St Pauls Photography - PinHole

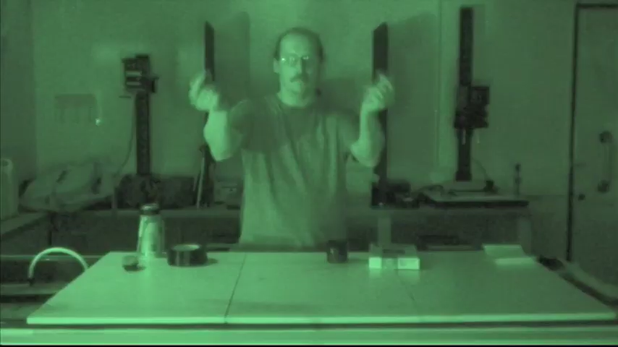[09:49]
Go. There we go. So. Spooky huh. This is a red light. Okay.
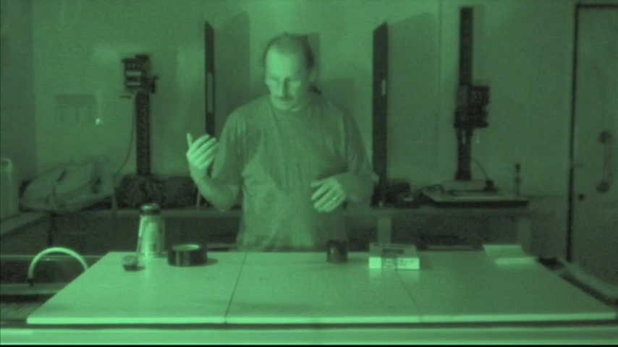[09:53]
But you can as I say use one of these things. A little bicycle safe light. And that'd be fine. Photographic paper. Called orthochromatic. It's a fancy word for it's light sensitive.
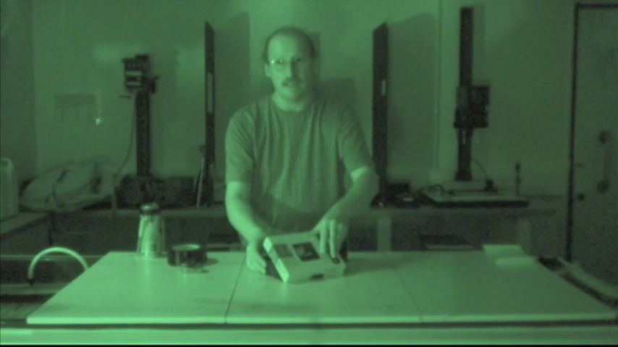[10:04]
Comes in these boxes. You can get packets of 25 sheets. Or 100 sheets. Get them from the internet. Um. Quite like that.
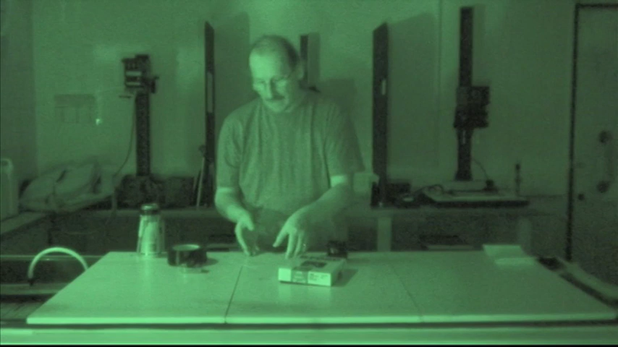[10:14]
There it is. So it's semi matte. I try and use semi matte. Not glossy. Because of internal reflections. So here we are. I'm putting it into the. Beer can.
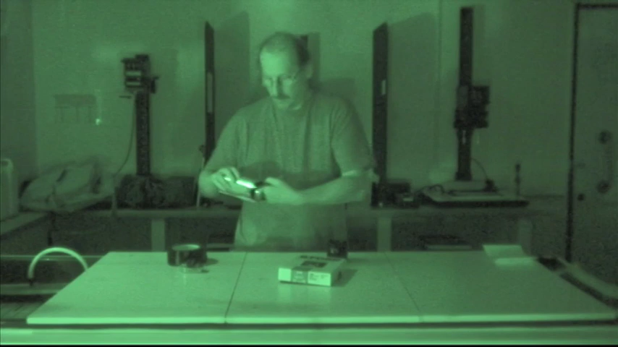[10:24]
And I'm feeling. With that finger. Remember. The scratchiness. Feel it scratching. That's fine. Glossy side in. You then put the. Lid on. And your camera's ready to go.
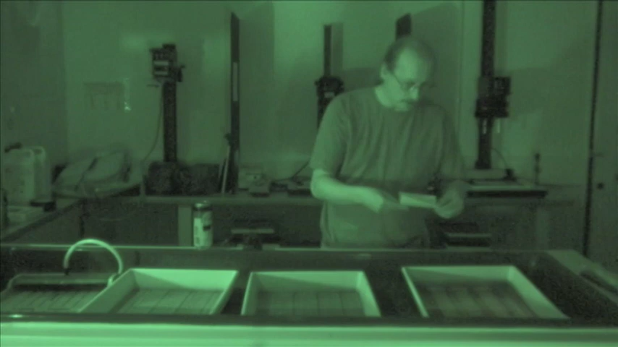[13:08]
The developer. And hopefully. The image will start to appear. So what we've got there.
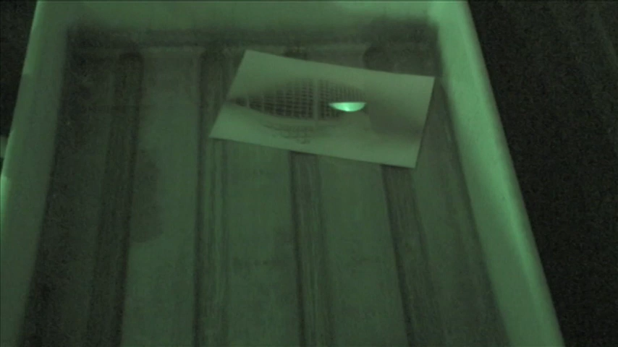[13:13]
Is a negative image. So all the whites become black. And all the blacks become white.
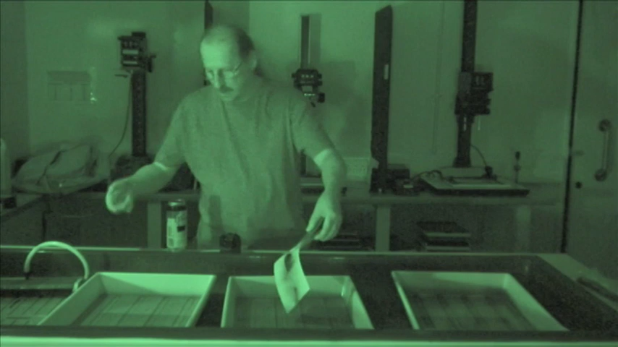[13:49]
Let it drain. Put it into the fixer. And the fixer basically washes off all the silver.